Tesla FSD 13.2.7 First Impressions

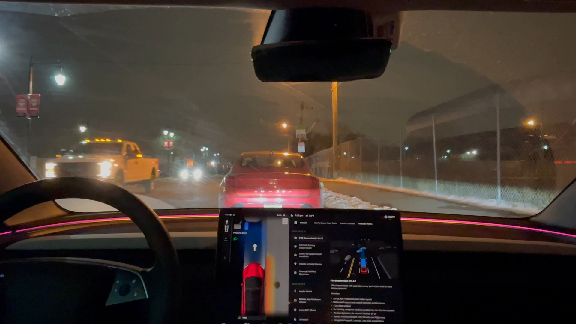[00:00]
Hey everyone, just another Tesla guy here. Finally, finally, finally got this update to 13.2.7. Doesn't look like there's much updates or change logs here. The notes seem roughly the same as last time, but got a new update, so just going to give it a try and see how it performs. So a couple of locations, back to my usual testing of highway and local streets, and we'll see how it goes. All right, so let's get out here first, make sure we're clear, and we are.
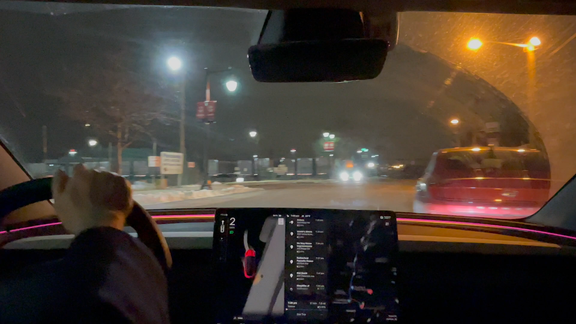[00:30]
All right, just going to engage for self-driving and do its thing.
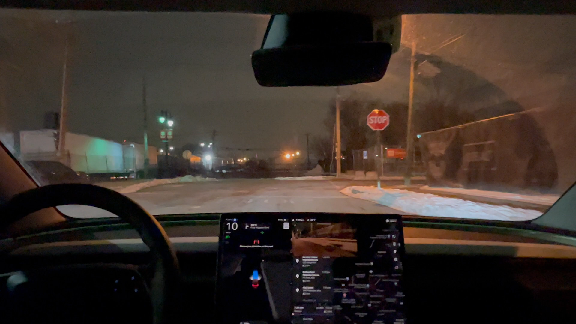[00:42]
Definitely with the monitor, like the camera to monitor your, making sure you're paying attention to road. It's definitely a lot more sensitive, I would say, compared to you applying pressures to the steering wheel. Here's me just looking at the screen, moving it here, and it gave me a warning earlier.
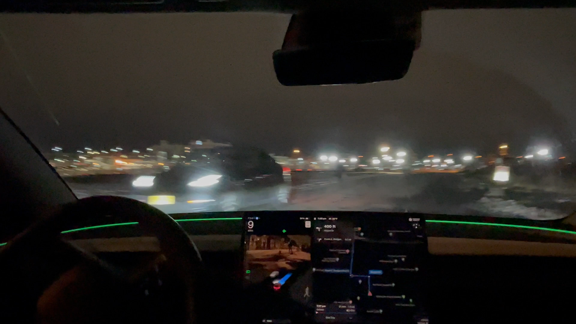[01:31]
All right, a couple of pedestrians here. I'm going to disengage here, just because there's a huge puddle of water here, and I don't want full self-driving to just run over it on the side. Disengage to avoid huge puddles of water on the side. So nothing might have been wrong if full self-driving did that, but I just didn't want to let full self-driving run over the water, so re-engaging here.
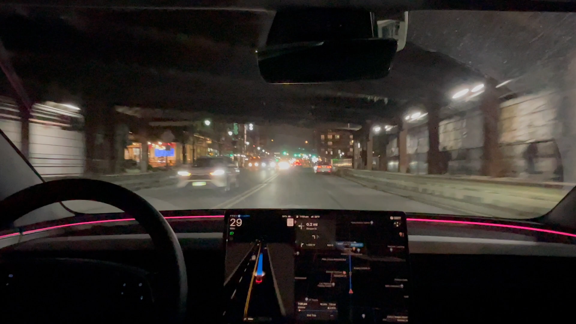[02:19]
It's very human-like, because normally when full self-driving in the past would take a right turn, it would stay in the rightmost lane or move over to the closest lane to it, but here it just made a turn and stayed in this lane versus in the closer lane, so pretty good. Empty, it's clear, made it through.
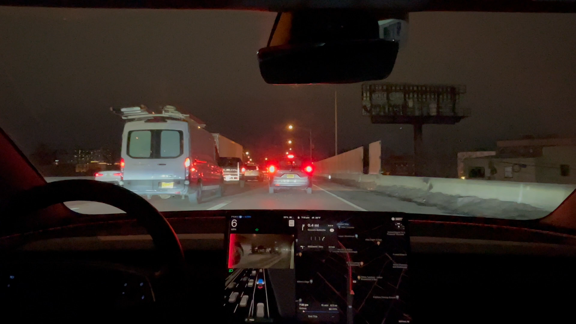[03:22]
I'm trying to look over to see if they're using full self-driving or not, but a little hard to see. Just, there's nothing like it out on the streets, and there's a Model Y right, sorry, that just left the screen. So at least a Model 3 here, a Model Y, and the Cybertruck all on the highway together.
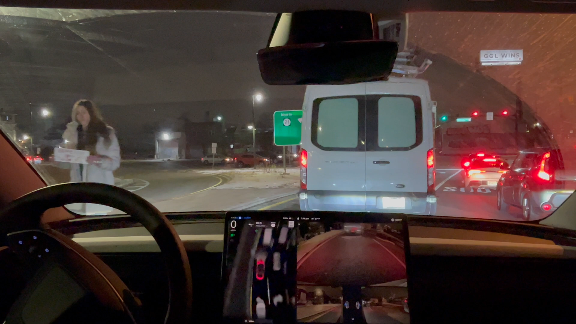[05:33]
And the Cybertruck is still right behind me. Let's go. Okay, maybe a little cautious of the pedestrian that's walking next to me. All right, let's see. I take this left turn. Go a little wide, please. Okay, it did. It, it corrected itself. It went a little too close, and it went a little bit wide.
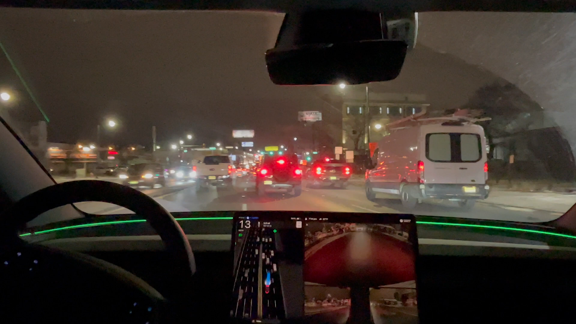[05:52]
And it corrected itself. Okay, it moved over here to the middle lane. And you see a Cybertruck. All right, not sure why it didn't stay in the leftmost lane. Okay, I am under the hurry profile here as well.
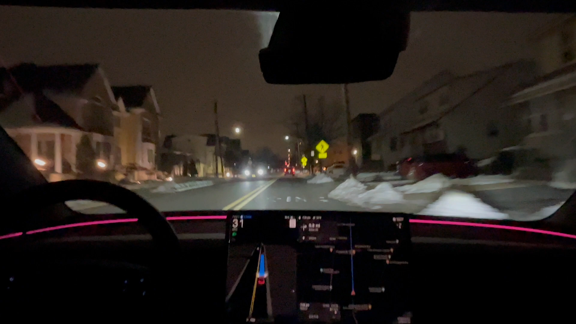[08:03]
Let's remove this location here. There are reroutes. Yeah, the location, which is right here, so I wasn't going to have it make a right turn and then loop back.
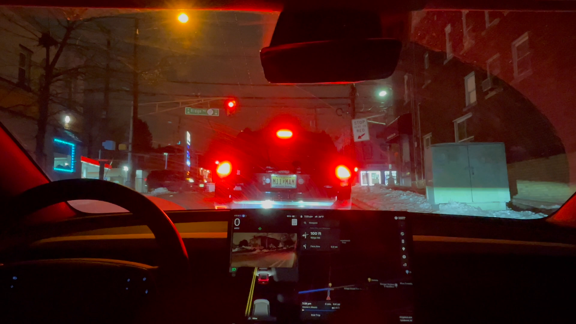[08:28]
So, I just decided to remove it before it made the turn. All right. Good left turn.
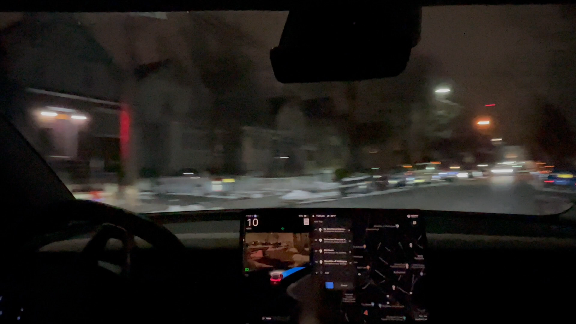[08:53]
Two cars on the left side.
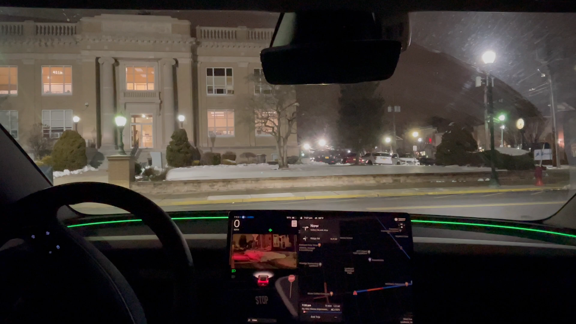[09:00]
Come here. Great job. Doing well on left turns.
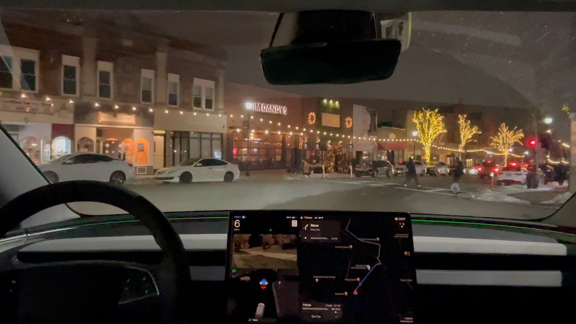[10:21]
I'm going to be a little too close to the streets. Going slow, seeing pedestrian on the streets. Good job.
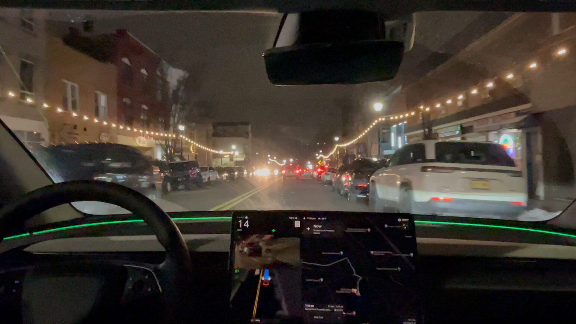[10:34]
I'm just going to be a little too slow here. Oh, that's right. I forgot I was at my location already. Sorry about that. I forgot to remove. I was too into the drive that I forgot to remove the location. So, just re-entered the location. I removed the other one and let's go to my final location.
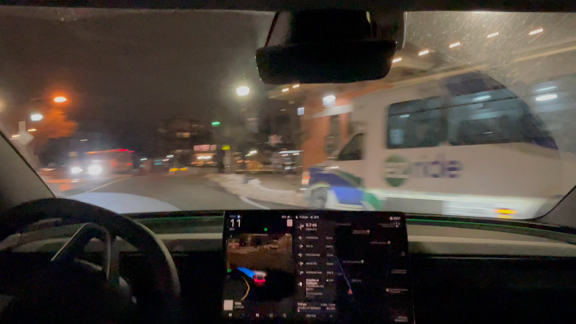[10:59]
At first, I was wondering why I was going a little bit too slow and then I just realized that it was such a comfortable ride that I forgot to remove the location. I thought it would have at least kind of tried to pull in and like parallel park into that spot because there was an open spot right there,
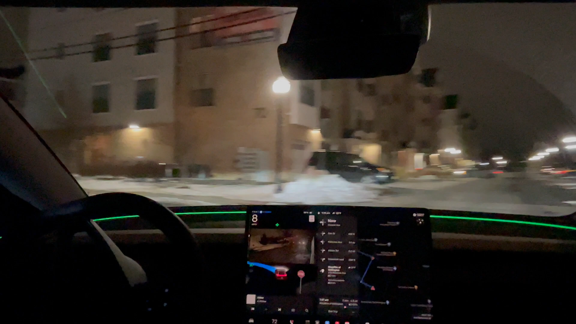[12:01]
It hesitated a little bit before making the left turn which is great because the truck was blocking my view and a car could have been coming from the left side and going straight. So, if I had tried to proceed and make the left turn right after that truck made its turn, I could have crashed into a car if there was a car coming in. So, it was good that full stop driving waited to make sure it really was cleared before it proceeded.